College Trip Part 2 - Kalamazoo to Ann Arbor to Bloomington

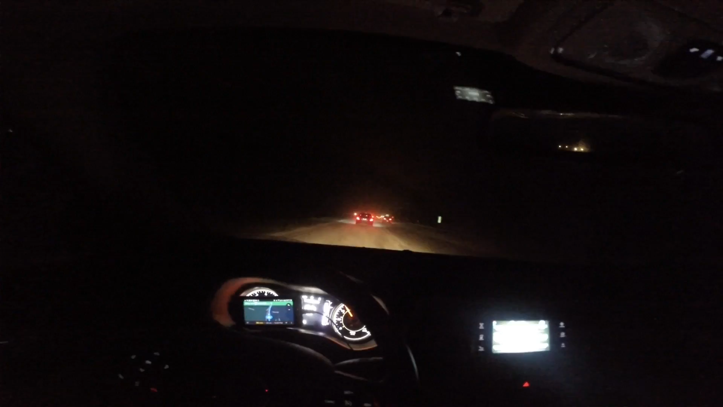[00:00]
I'm driving from Kalamazoo to Ann Arbor and this snow just won't stop. This is some tough driving man. Yeah, I'm just taking my time, just trying to stay in the lane. Trying to see where the lane is at. Ann Arbor, Michigan, about 8 o'clock a.m. in the morning. Where are we going today?